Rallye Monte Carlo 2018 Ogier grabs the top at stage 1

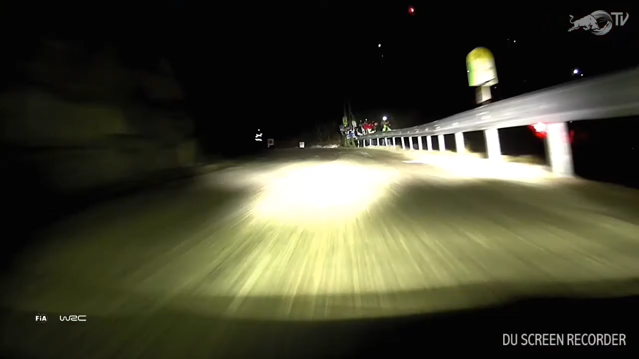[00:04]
Let's take a moment to experience this famous sequence of hairpins. It is quite some atmosphere, and it's been an effective run for the world champion.